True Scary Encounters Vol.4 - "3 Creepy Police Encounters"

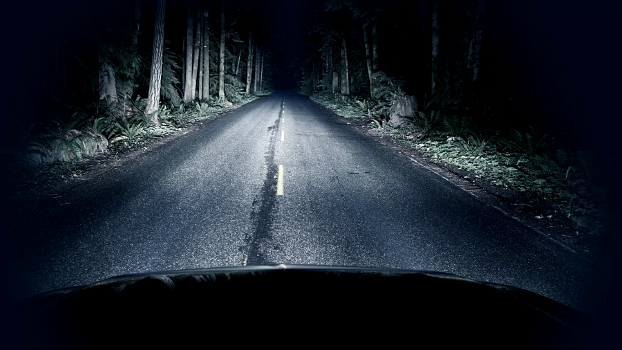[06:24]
completely deserted stretch of road bordered by heavy forest on each side. No houses, no street lights, no cars on the road, nothing. Until my uncle who's driving, notices a car coming up behind them which then speeds up and gets very close to them. My aunt and uncle start talking about how weird this guy is since there's no reason to tailgate on an empty road in the middle of the night.